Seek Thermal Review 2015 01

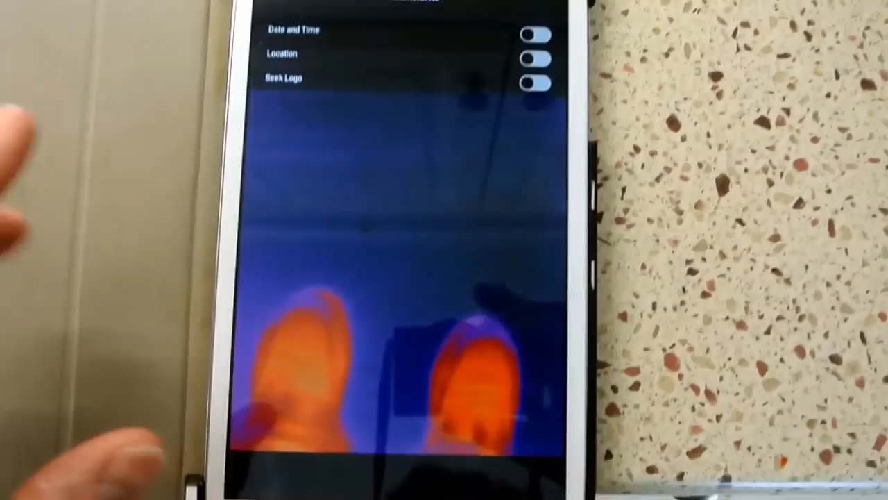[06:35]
We will turn the date and time on for right now, and back out of this menu.
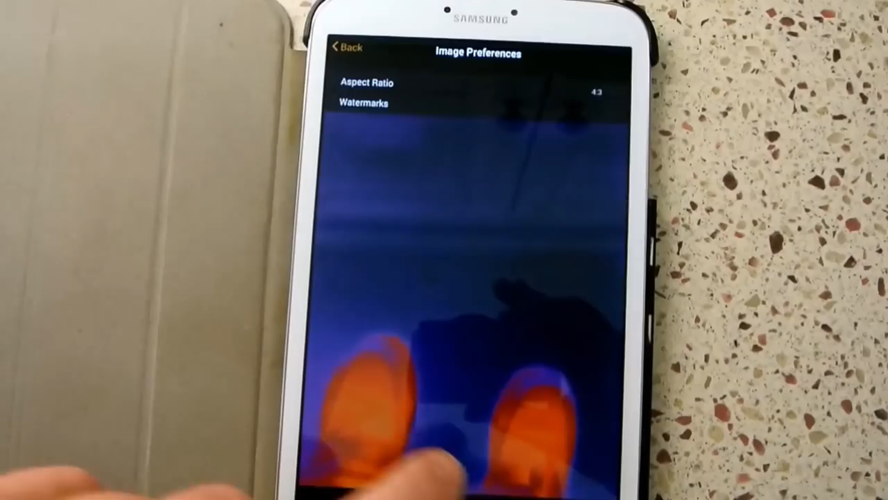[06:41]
Other than that, you have your terms and policies about.
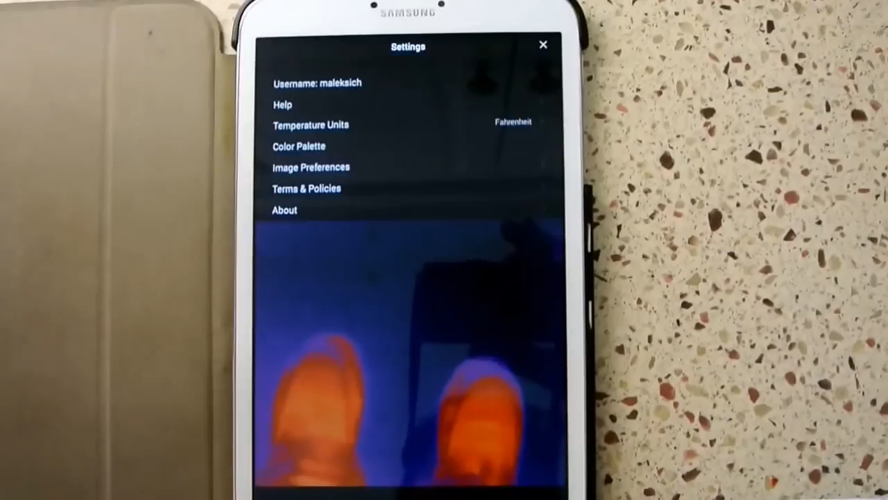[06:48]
That's all that's in your settings menu. Okay, going back out, now you can see we have the date and time up at the top.
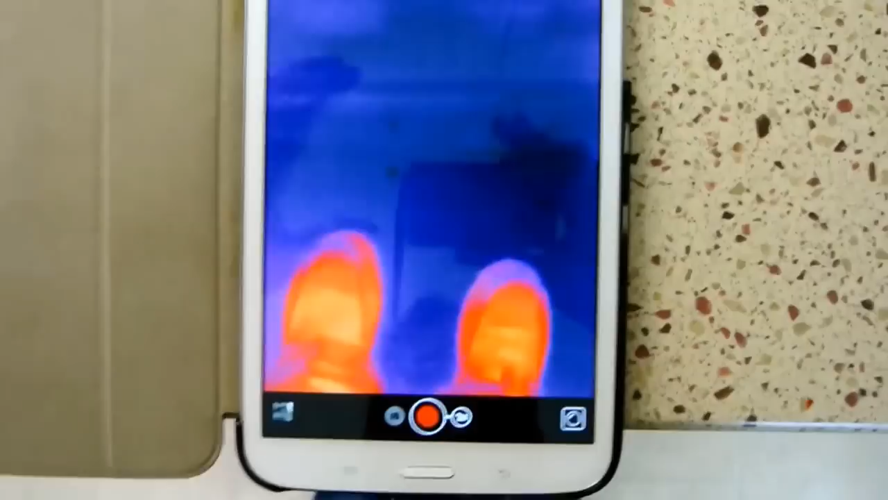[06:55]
Getting my feet are hot.
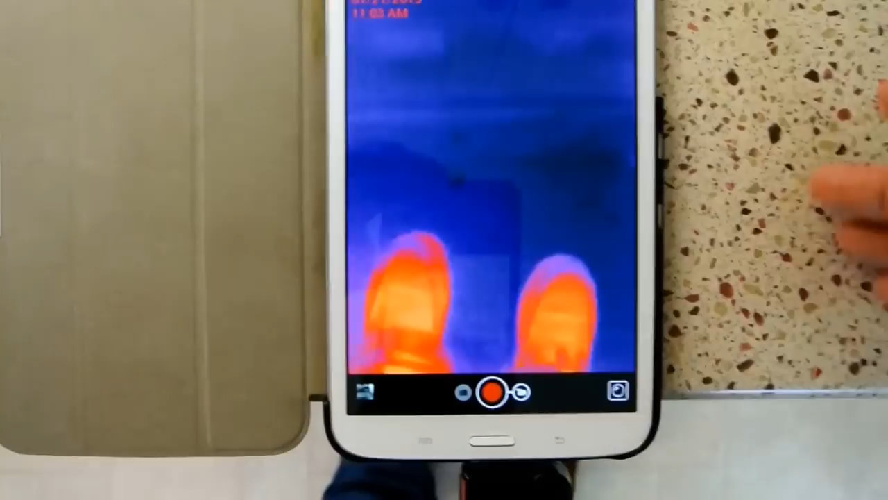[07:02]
Okay, now what we're going to do is I'll go through the rest of the features on the film. Basically, right now, you see on the bottom right, you have a little camera lens icon.
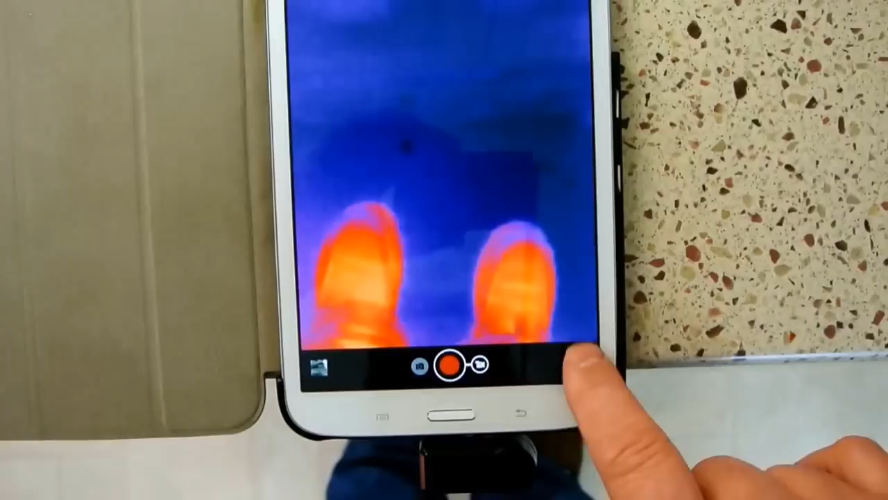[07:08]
You have four modes that this thing will normally display in.
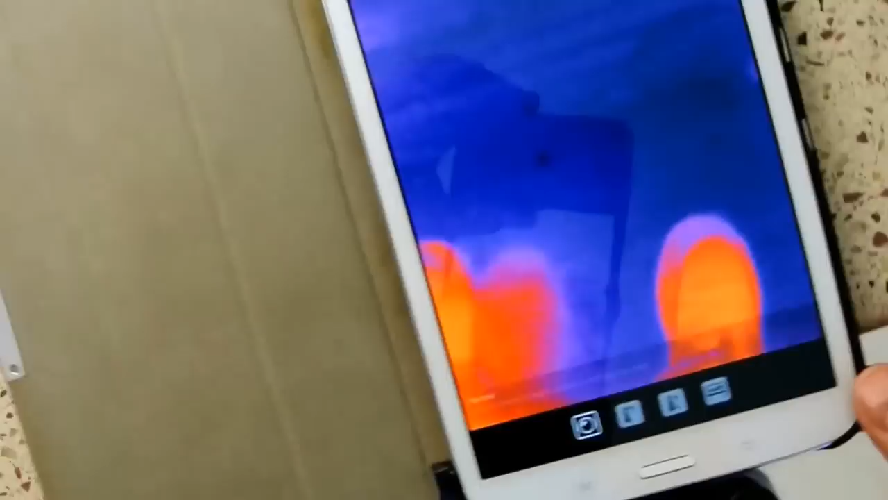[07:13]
Right now, we're looking at just basic camera mode. I have another mode where it will put a spot in the middle of the screen,
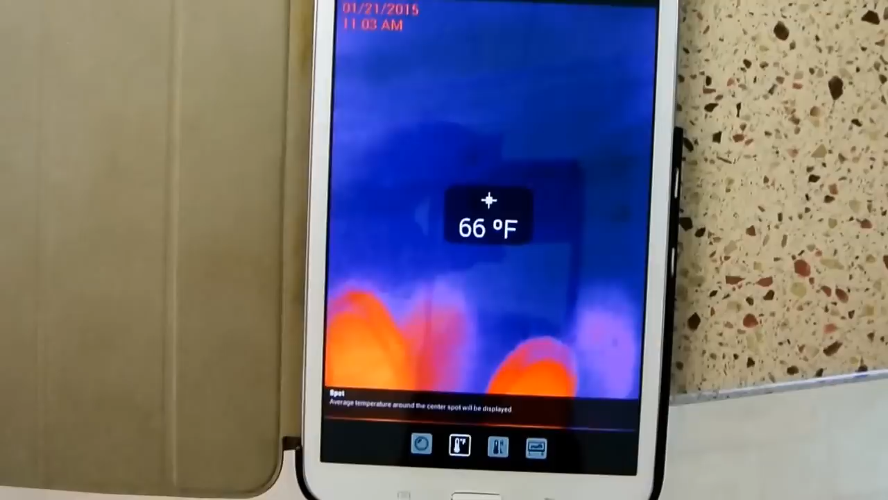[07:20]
On screen: spot 66°F
and it will tell me what temperature it is that I am,
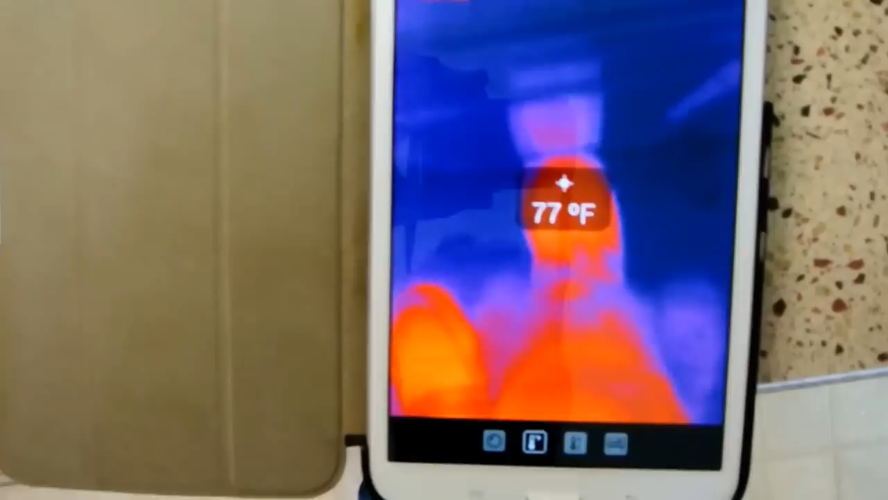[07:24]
On screen: spot 77°F
whatever's behind that spot. In this case, my foot's about 77 degrees, apparently.
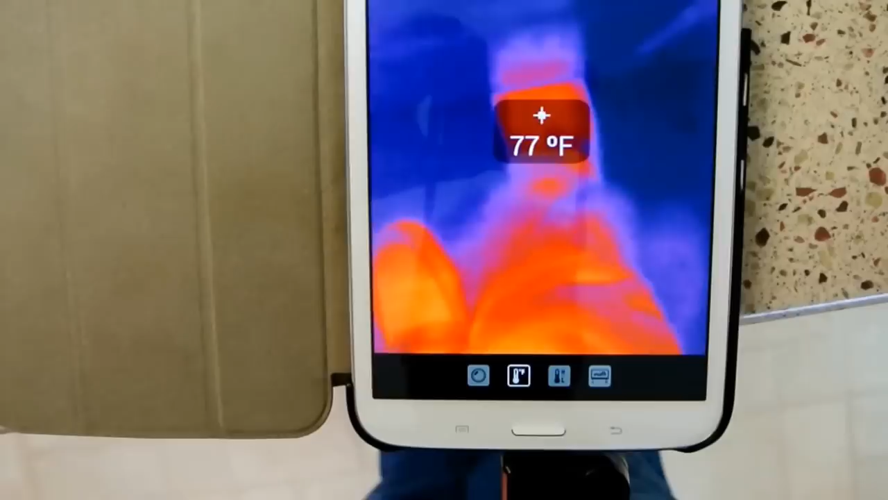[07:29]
On screen: spot 77°F
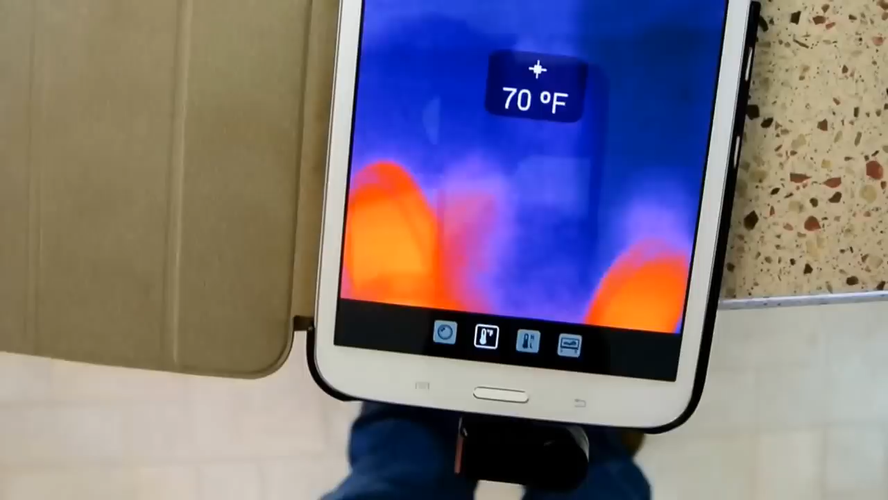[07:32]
On screen: spot 70°F
Just one thing on the temperature measurements on this camera. I did test it out with a laser pointer,
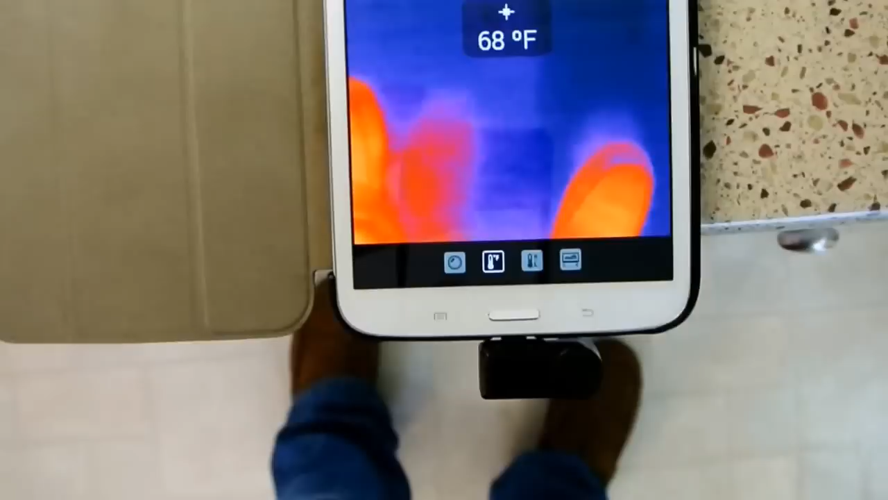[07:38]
On screen: spot 68°F
you know, an industrial camera for measuring temperatures of piping and stuff like that.
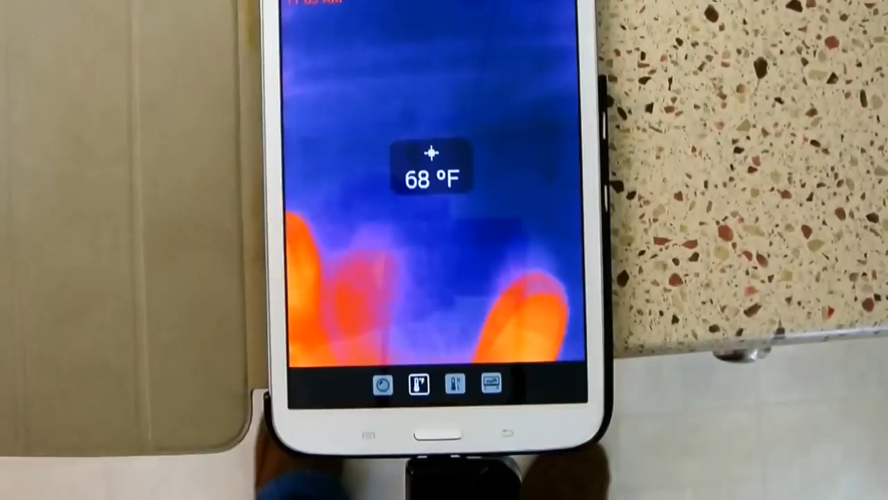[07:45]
On screen: spot 68°F
Going from freezing to about 300, 400 degrees, kind of hard to get it to correlate.
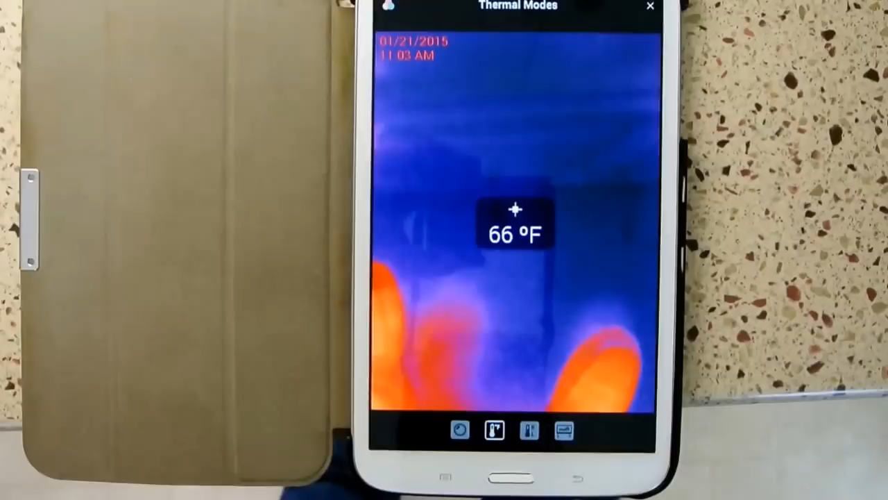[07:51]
On screen: spot 66°F
It would bounce around, you know, 10 to 15 degrees apart or maybe, you know, spot on to 15 degrees apart.
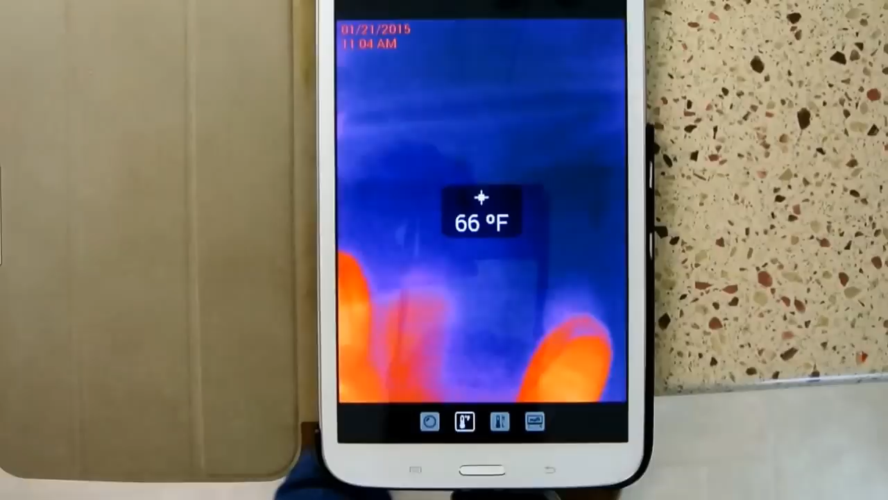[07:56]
On screen: spot 66°F
So, I don't know if this is how accurate this calibration is on the temperature on this, so I wouldn't use it to take your baby's temperature.
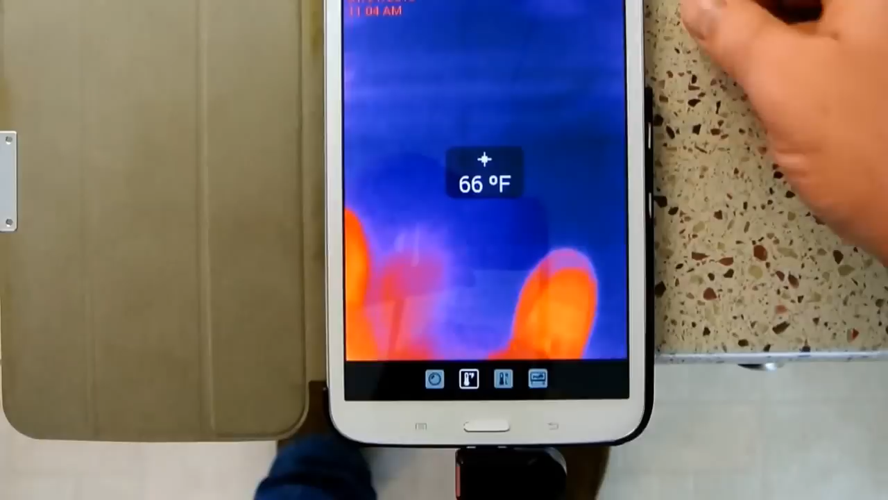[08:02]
On screen: spot 66°F
Wow. Okay,
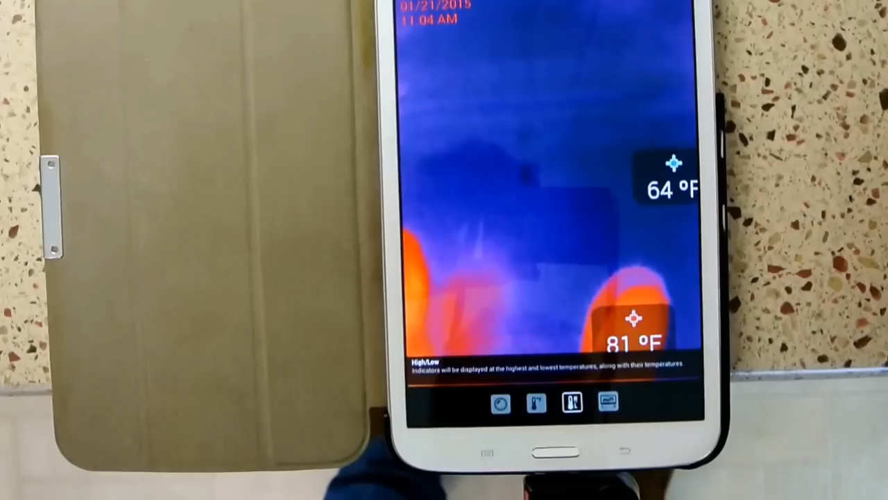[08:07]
next we have a high-low mode where this camera will go and basically show you whatever
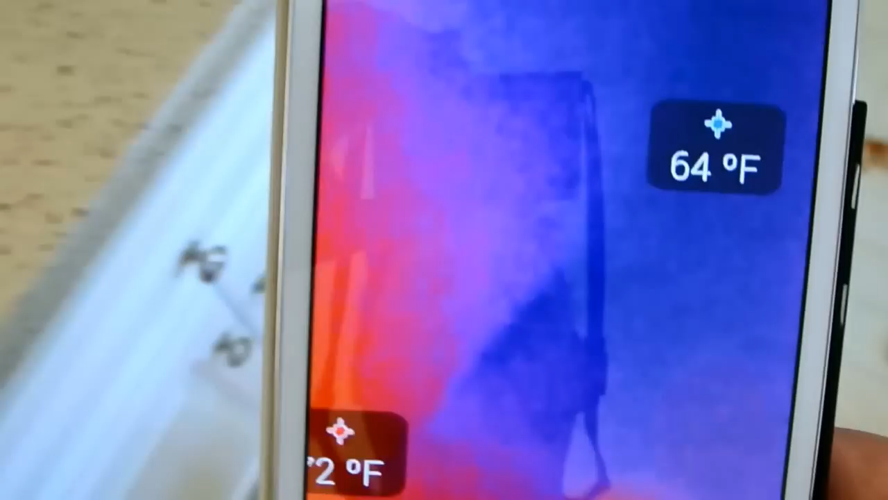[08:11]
is the highest and lowest spot on the screen. In this case, we have the cat.